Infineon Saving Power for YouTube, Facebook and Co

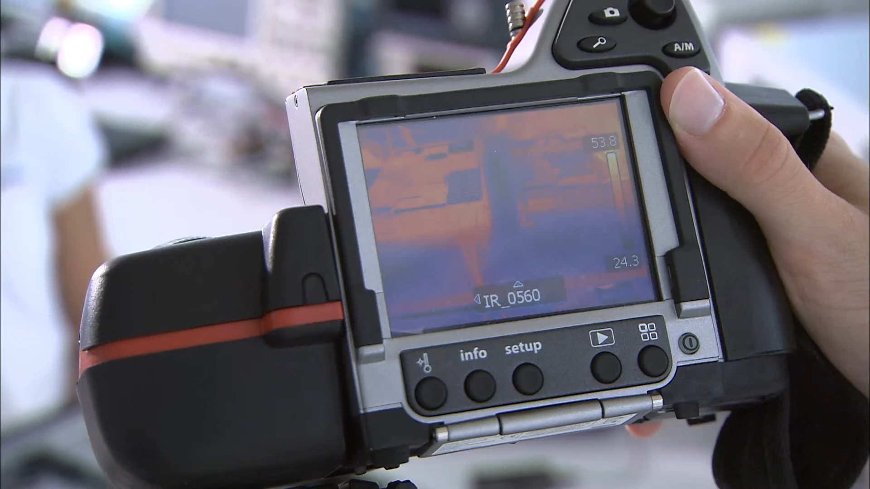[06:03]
An infrared camera documents the results.
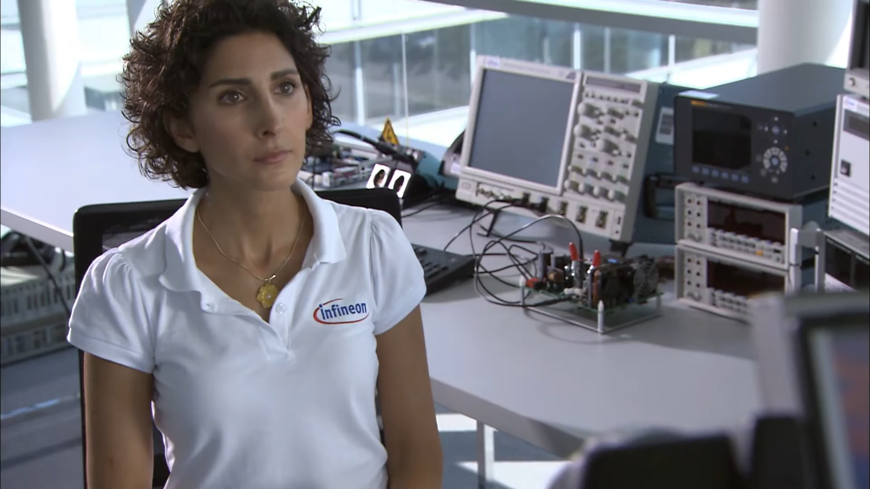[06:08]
Oh, that's looking fine, so I will send you the photos immediately.
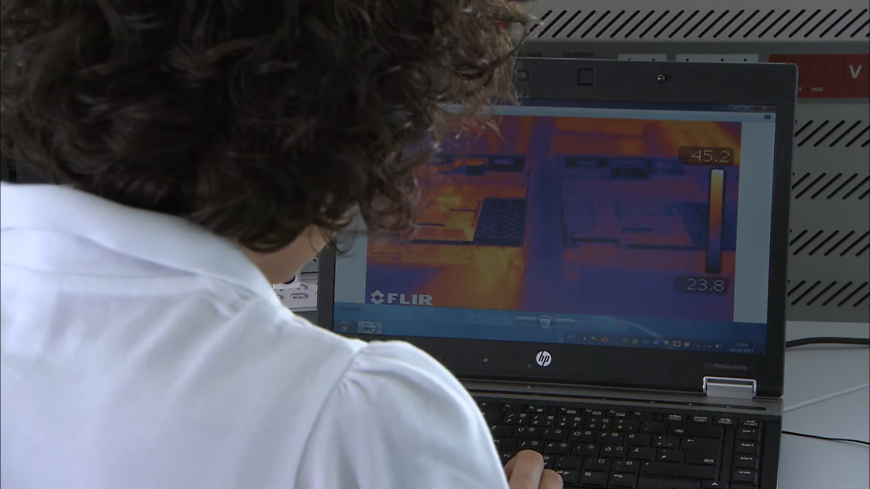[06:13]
The camera shows that the power pack with conventional silicon chips produces considerably more heat than the
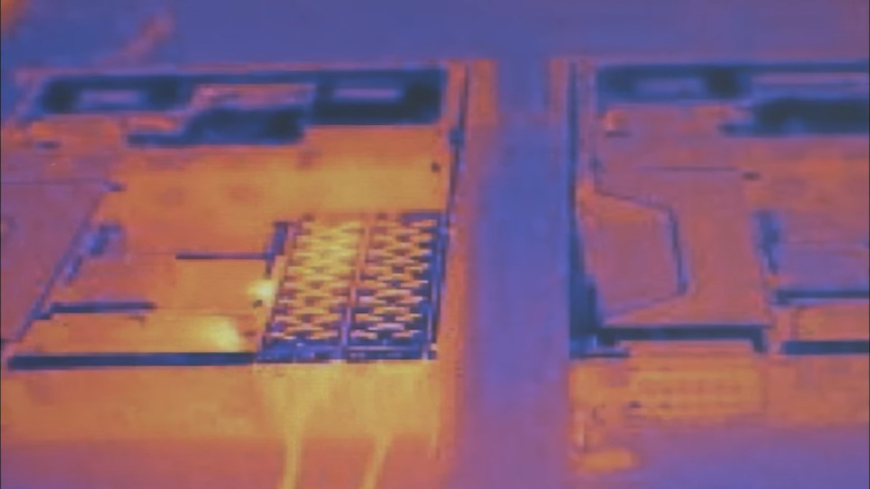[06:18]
power supply equipped with conductive chips made of silicon carbide.
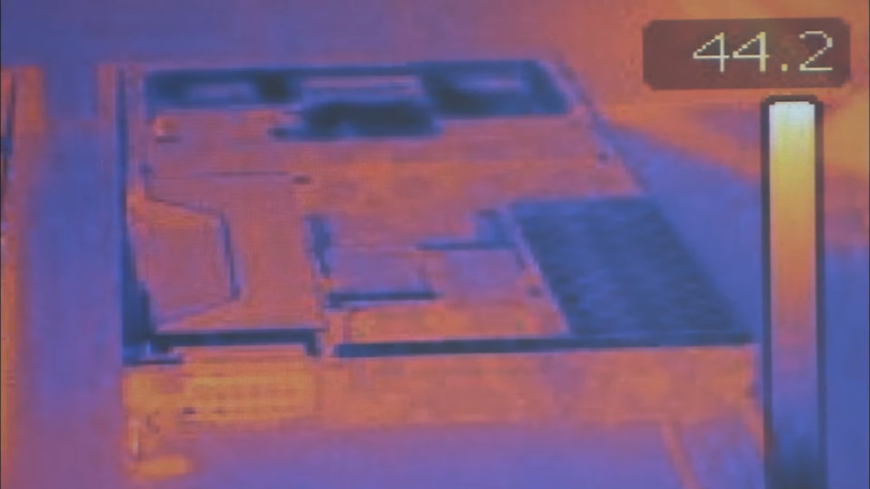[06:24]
According to our measurement results here, we expect higher efficiency in the server and therefore less energy consumption in the server farm.